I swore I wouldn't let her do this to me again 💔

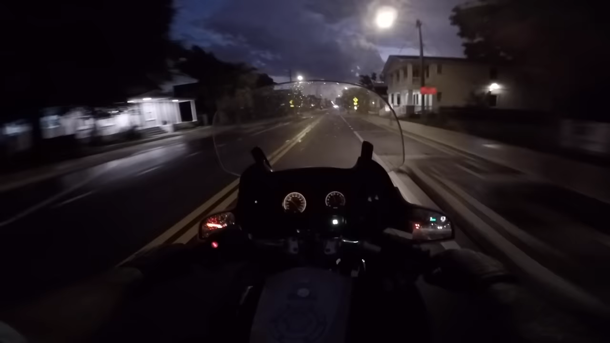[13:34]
All right, all right, it's getting dark. But you know, I gotta let myself out to pee when it's not raining. You know what I mean, Jellybean? Let's get back to the garage before we get soaked again. I think that rain's coming back.
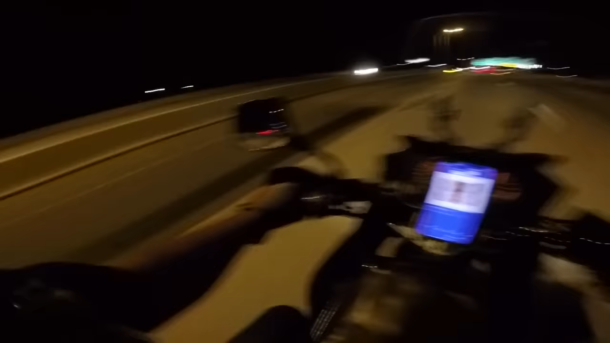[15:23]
Under cover of the night, baby. I like slipping away in the middle of the night because it makes me feel like I got away with something. Just makes me feel like I'm cackling down the highway, escaping the middle of the night after stealing a $20 bill of the old lady's purse and eating all Lil Aiden's fruit snacks on the way out. Sometimes you got to hit the cooter and escape on the scooter.
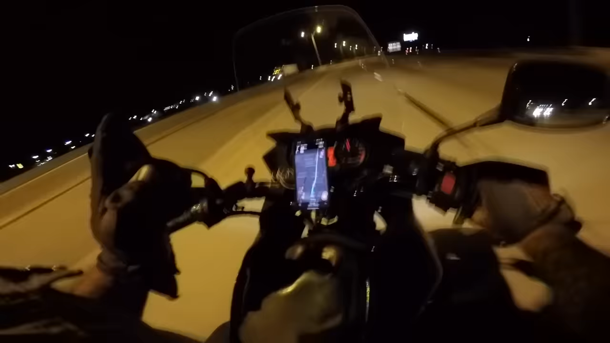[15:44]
And I'm not doing that tonight, but that's sure what it feels like. Point of no return. Passing Bears Avenue. After this, we're out of here. Escaping the wang. Onward! Oh, first stop on the Vstrom. I got a powerful hunger for a Glizzy, baby.